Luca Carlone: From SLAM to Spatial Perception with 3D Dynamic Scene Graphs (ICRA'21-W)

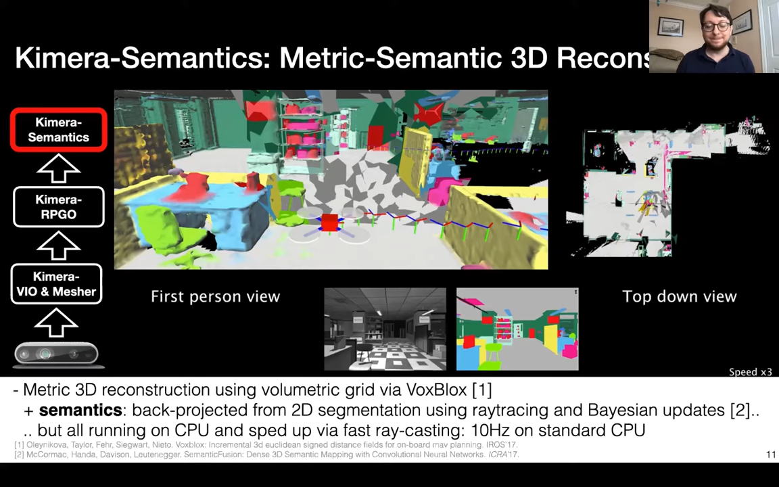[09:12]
I guess the novelty here is that we're trying to do this on CPU using fast and approximate ray casting, which is running at around 10 hertz on a standard CPU. I want to spend the last few minutes about talking about Chimera, telling you about a new block, new module that we actually just included in Chimera,
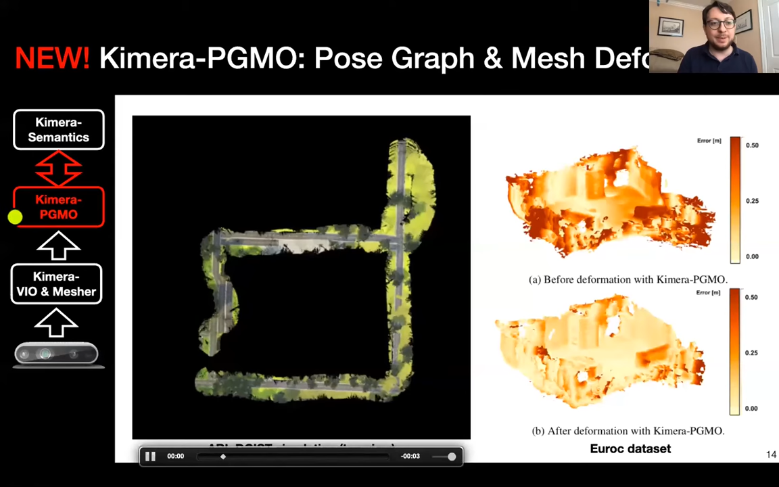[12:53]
After you apply the deformation, the dark areas are just disappearing, meaning that you reduce the error in the reconstruction. And at the level of the architecture, you can think about pgmo as a replacement for the for the post graph optimization module in in chimera. So we spent some time and we're still doing that to spend some time like in over the last year doing extensive testing in chimera. So we tried multiple data sets, including real data sets from Europe to data sets collected that, you know, apartment scenes schools at MIT. We have a very nice photorealistic simulator that use for for testing across variety of scenarios.
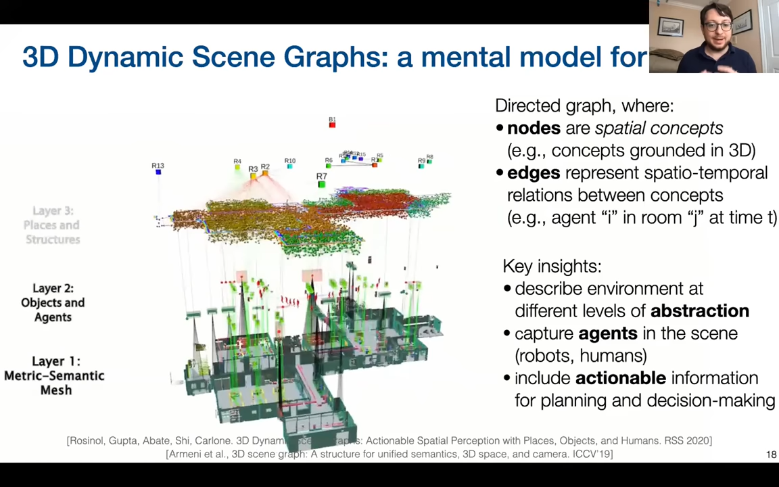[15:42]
hierarchical representation of the environment, in which at the lowest level, we have a traditional map for SLAM. We have, for example, a 3D mesh, or a 3D matrix semantic mesh, as in chimera. But there are also multiple layers, which are describing different portions of the environment. For example, layer two is about objects and agents in the environment. Layer three is about places and structures. So places are essentially a topological map of the environment, while structures are walls, ceiling, and so on.
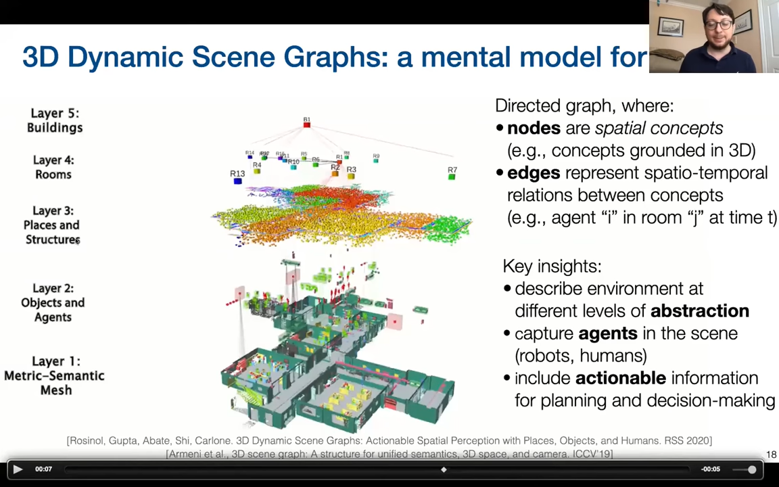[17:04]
such as humans or other robots, and includes actionable information for planning. I already mentioned that the places are essentially a topological map, which enables very fast planning. So this is our RSS paper, and there is also the extended journal version of this.
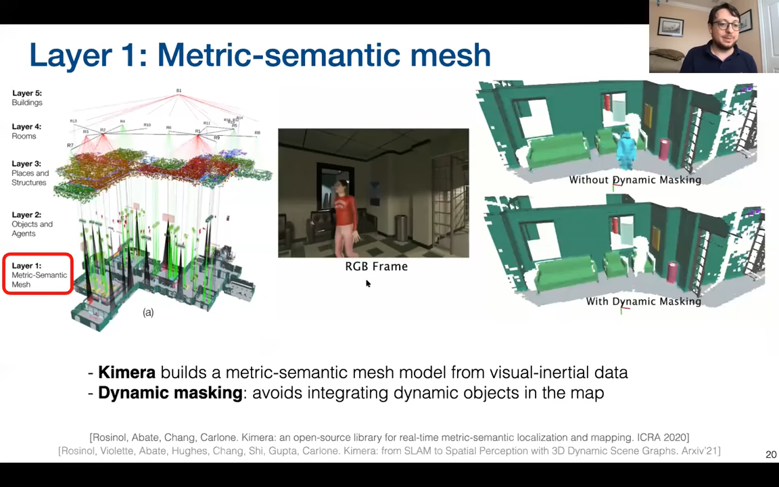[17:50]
So in layer one, the metric semantic mesh is essentially the output of chimera, with some extra cleverness about avoiding to integrate moving obstacles, moving obstacles of humans in the 3D reconstruction. So we keep them separate. The objects and agent layer, I think is one of the coolest one. Essentially, we're able to do, by combining deep learning, pose estimation for humans with traditional robust post graph optimization, we're able to reconstruct in real time, these dense mesh models of humans working in the environment.
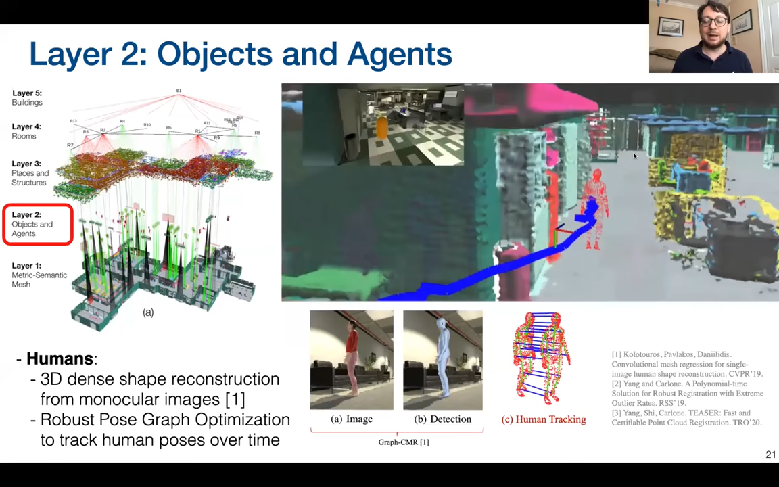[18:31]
And I believe this is pretty much the first example of a full 3D reconstruction of humans done in conjunction to dense mapping and SLAM in very large environments. And here you can see, like, you know, the resulting tracks and trajectories of the humans. For the objects, we have simple algorithms for objects for which we don't know the shape, like Euclidean clustering, and we have more clever algorithms for objects for which you have a CAD model.
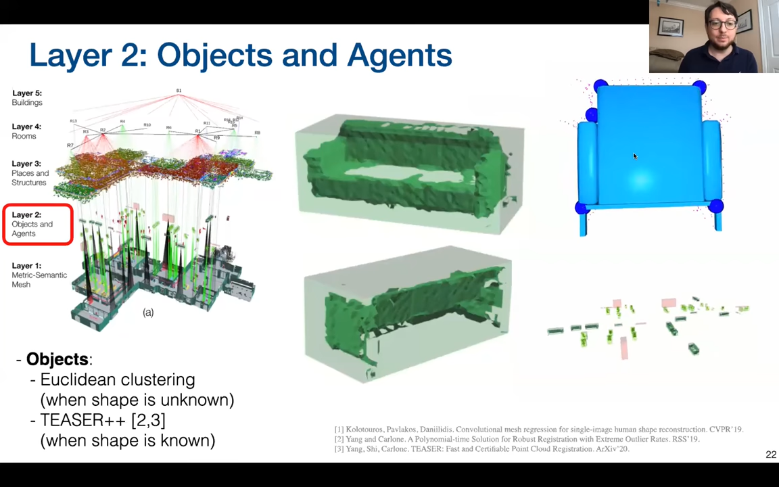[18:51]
And in particular, we have a long line of research on certifiable algorithms for object detection. And you can take a look at the papers for that. Places and structure are essentially doing a Voronoi diagram based on a library. This is again, like, you know, great library from ETH to extract a topological map of the environment as a
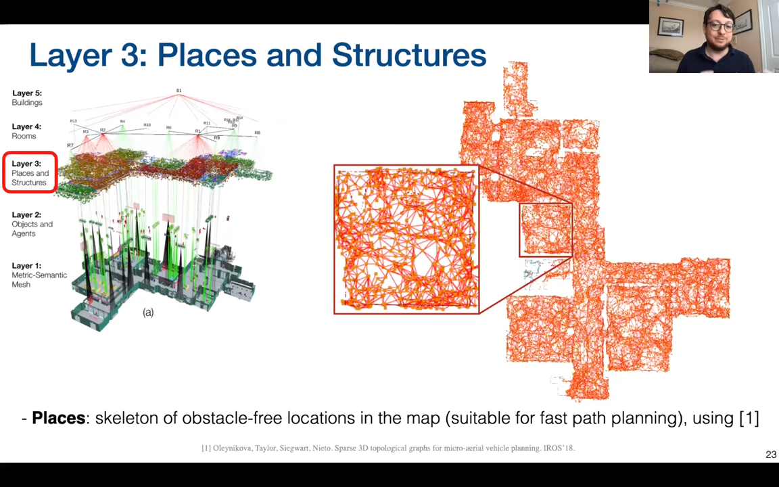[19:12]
graph of places with ages describing collision-free trajectories in the environment. And on top of that, we also extract rooms, which are essentially doing a clustering algorithm on the graph of places to isolate the different rooms in the environment that you see here in the animation being color coded.
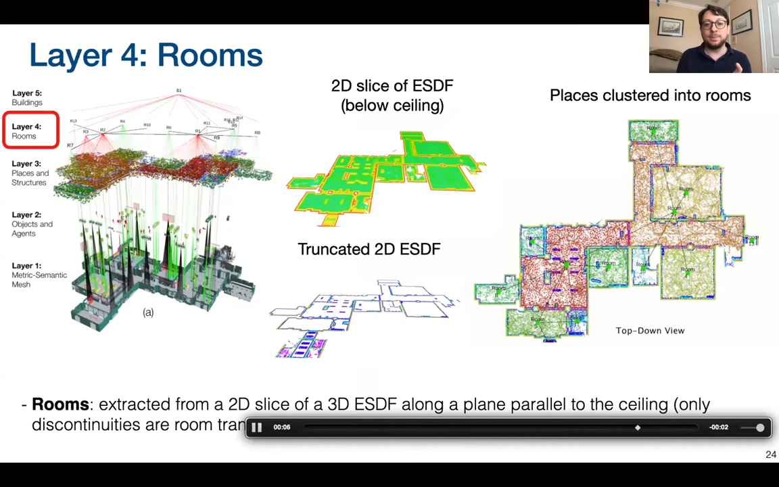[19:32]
Okay, so this is a graph, and we leverage the Euclidean science distance function to cluster this graph in multiple rooms.
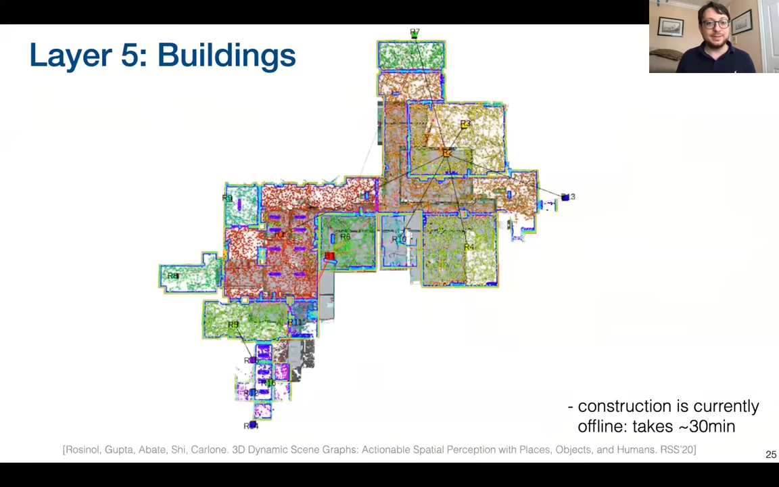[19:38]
And buildings, there is not much to be done, we are doing single building reconstruction for now.
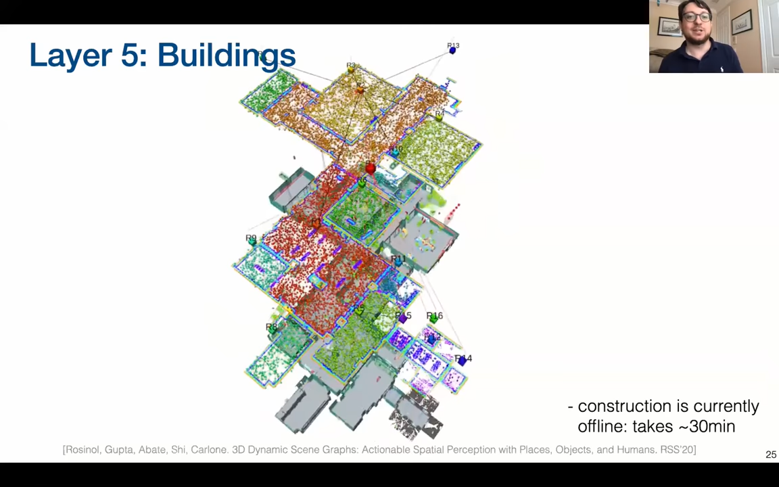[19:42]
So we'll take this slide to just give you a zoomed-in version of the 3D dynamic scene graph,
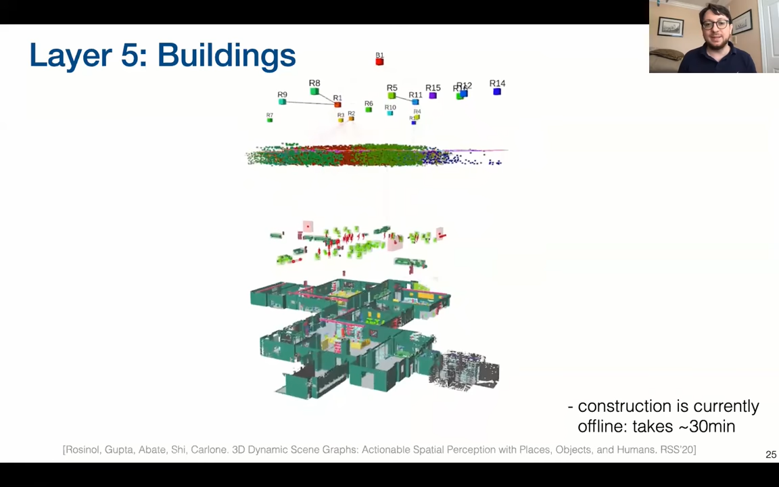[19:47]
and in particular, on layer two of the scene graph, which is objects and humans.
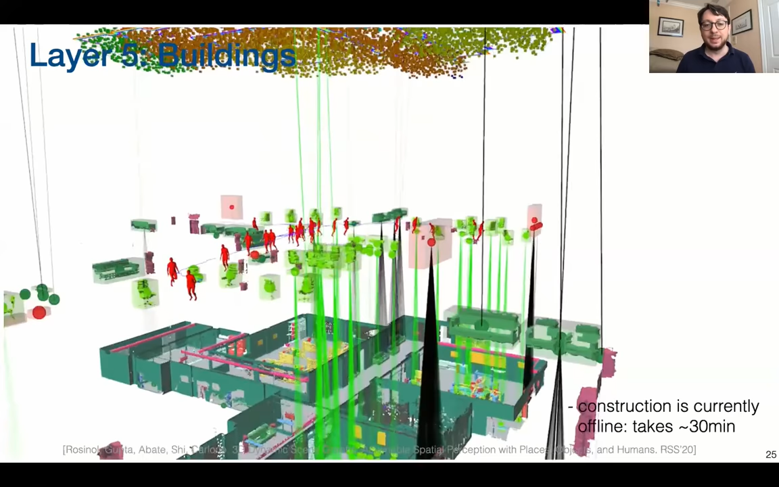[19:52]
This is not quite real-time right now.
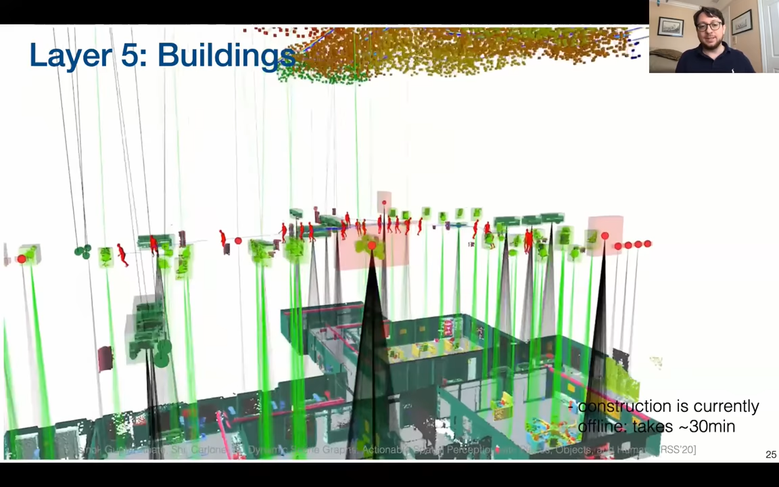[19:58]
So everything that runs in Chimera, the metric semantic reconstruction is real-time. The construction of the full scene graph happens at the end of the run.